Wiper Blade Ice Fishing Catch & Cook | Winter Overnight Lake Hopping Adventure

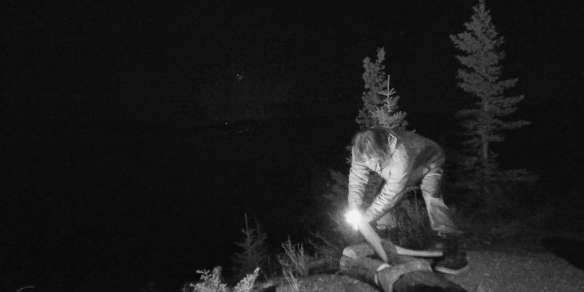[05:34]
Let's see if I can light it. I thought it lit. The wind blew it out. Okay, well, the lighter keeps blowing out, so we gotta use a coal here.